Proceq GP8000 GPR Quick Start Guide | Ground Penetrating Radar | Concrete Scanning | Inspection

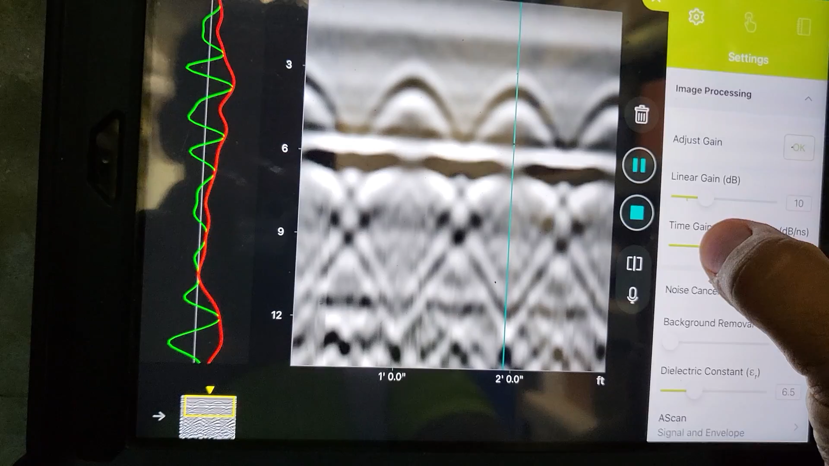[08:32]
sort of set of amplitudes across the section. All right. Yeah.
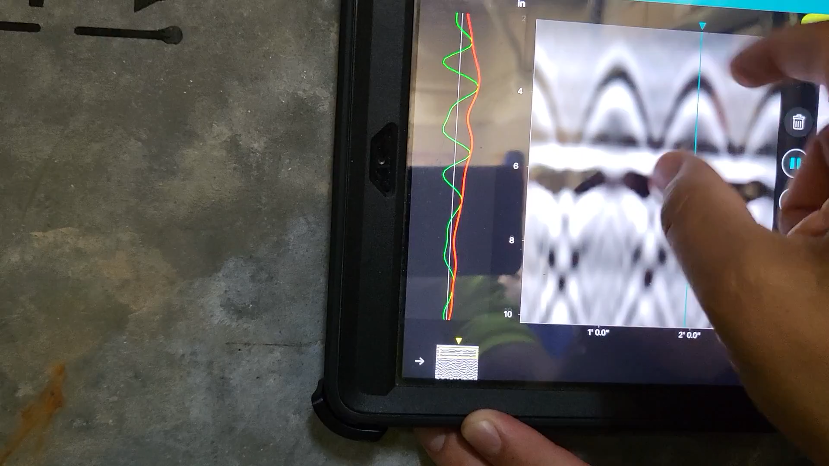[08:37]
I can even sort of continue to do this a little bit. So now that's, you know, it's obviously brighter.
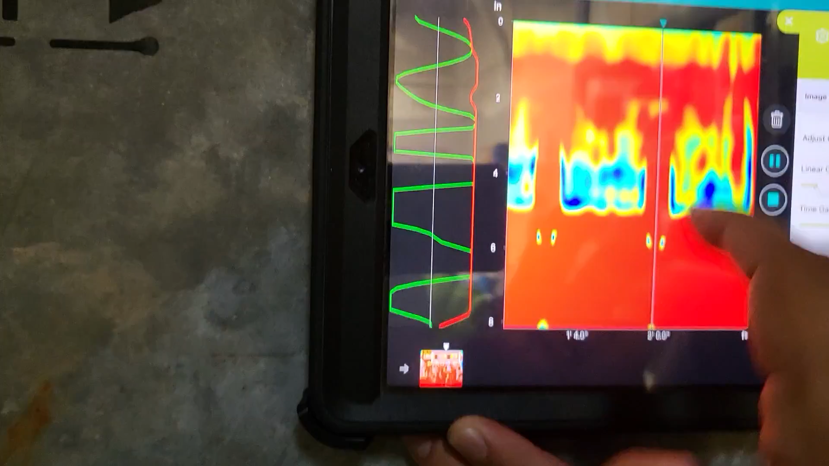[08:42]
If I scroll up, that's oversaturated. So we can adjust the gains down on this now. Okay. And so now that's a bit more appropriate. Now here's the back of our slab actually at about six inches.
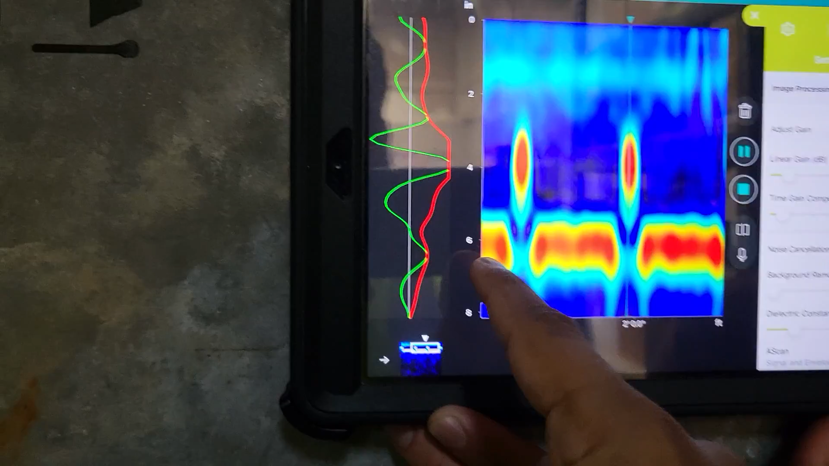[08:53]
Now we didn't even do your hyperbola fit, which we'll do in a second.
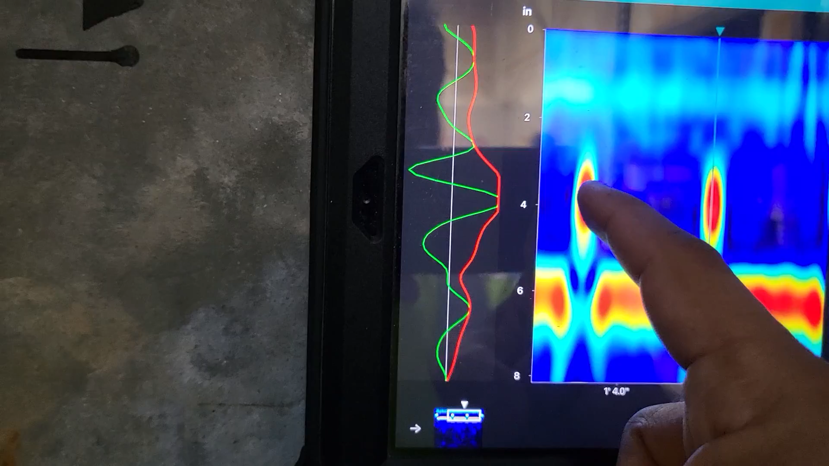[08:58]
And then here's, you know, the migrated and transformed responses from internal reinforcements.
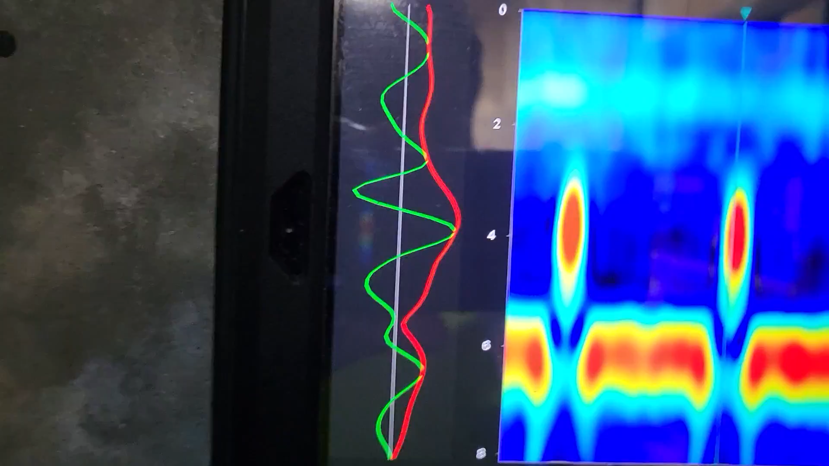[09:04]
Again, you can kind of, you know, move in, out, whatever you want to do.
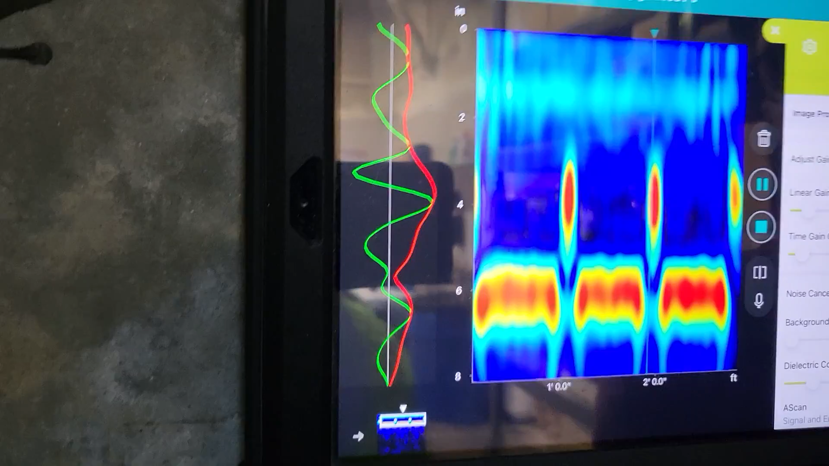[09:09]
But that's a good looking migrated view now.
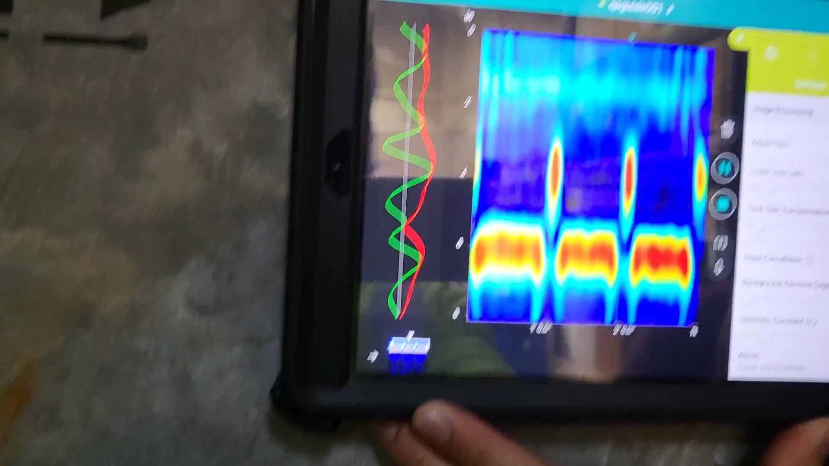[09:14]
Next, underneath gain, you have a few other filters. You can do noise cancellation.
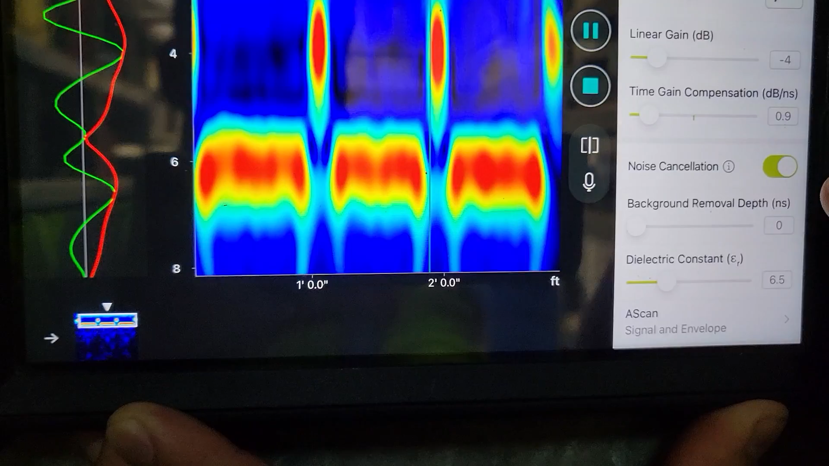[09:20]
This is going to sort of, you know, deal with some frequency noise as well.
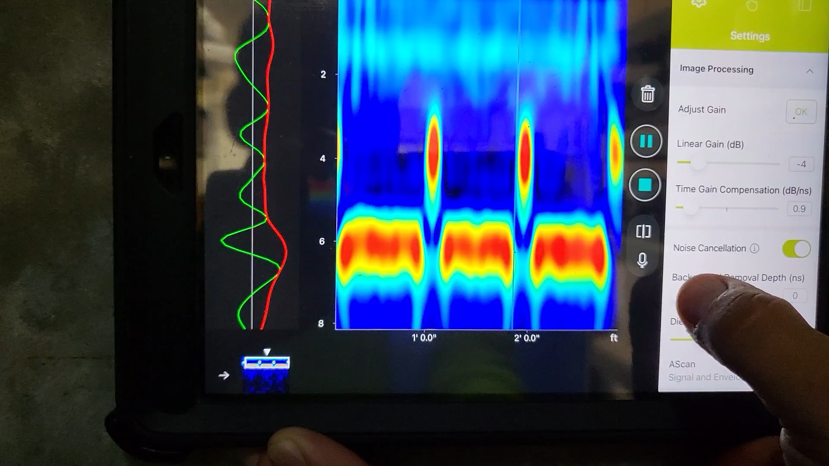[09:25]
And then you have background, and so background is going to help remove horizontal banding.
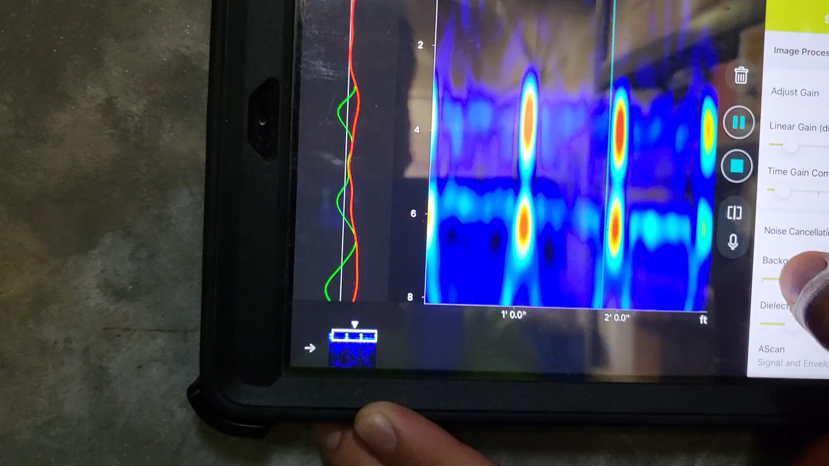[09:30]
Now, what you saw there was, if you're too, right, so now we remove some of this junk from the top. If you're too aggressive, you can remove the back of your slab or the back of your wall because it is horizontal.
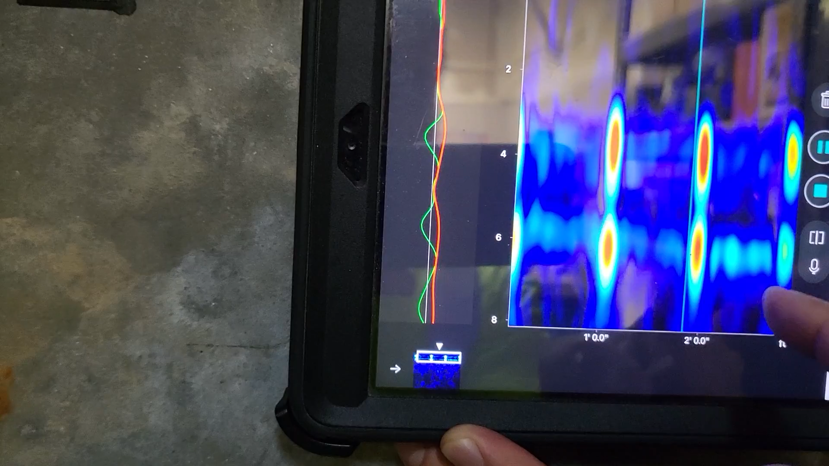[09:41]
So don't be overaggressive because you can move, remove things of interest. So, you know, use this carefully, you know, and that sort of looks appropriate.
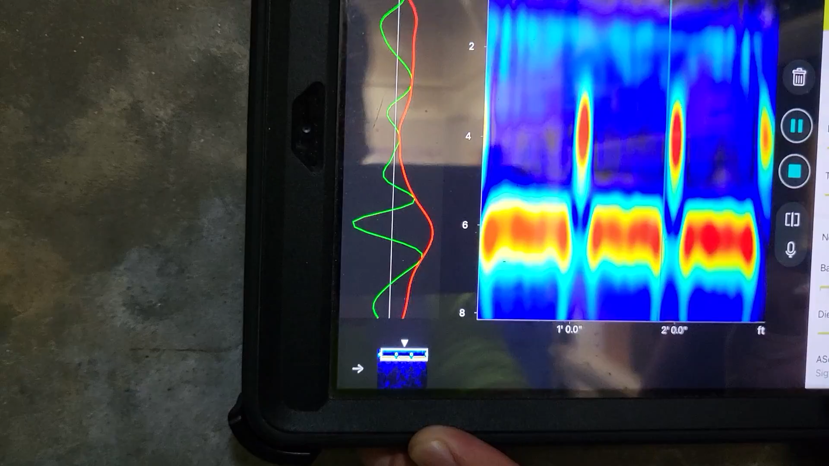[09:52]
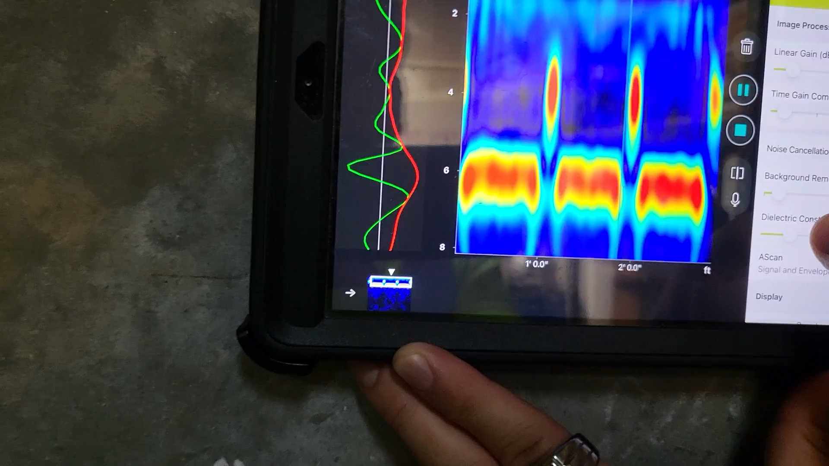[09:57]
Finally, for dielectric, we'll go back to this view.
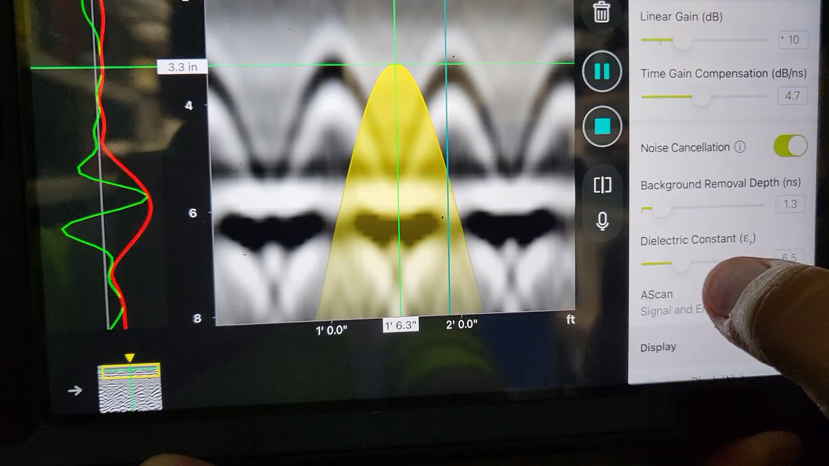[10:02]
For the dielectric constant, this is going to allow us to do our adjustment here, actually. And I'll probably have to stop it.
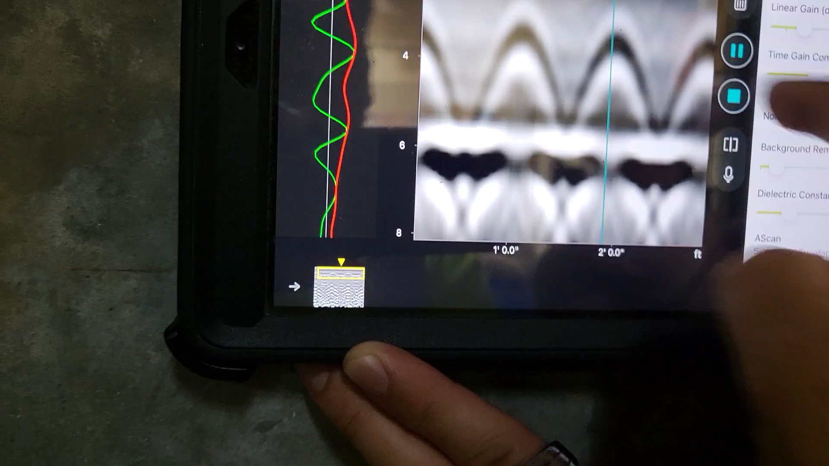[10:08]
Yeah, we're going to have to stop. So if we stop our line now, stop it, I can come in here and do this dielectric adjustment.
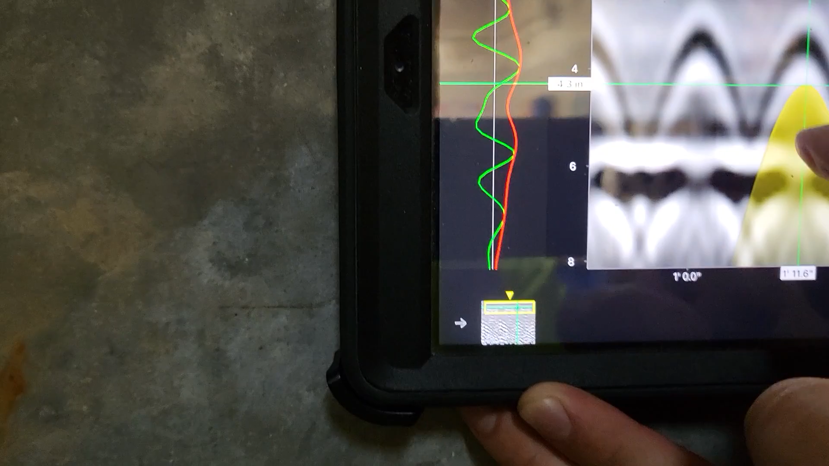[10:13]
All right? And I can go ahead and wrap this around a hyperbola until it fits appropriately. And once it fits appropriately, and I'm using this slider bar here to adjust it, right?
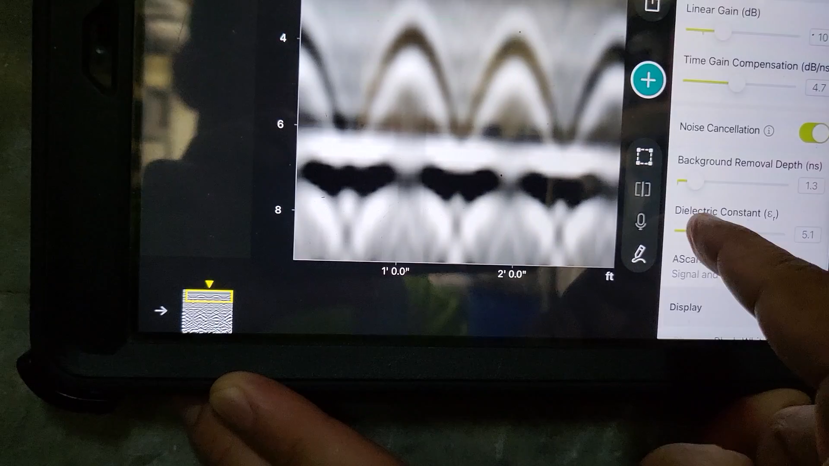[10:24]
So here we're going to go, we can make it more narrow, wider, whatever it is.